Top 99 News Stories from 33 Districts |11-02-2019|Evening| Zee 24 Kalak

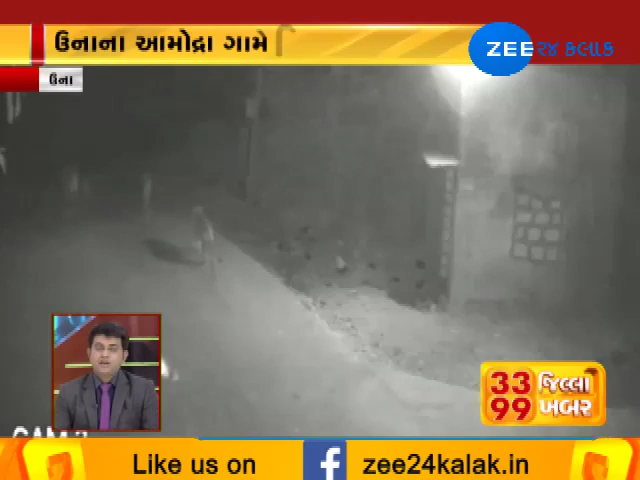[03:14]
એક સાથે 4 સિંહ લટાર મારી રહ્યા છે. ગીર સોમનાથના દેદાની દેવડી ગામે સિંહ યોગલે ધામા નાખ્યા છે.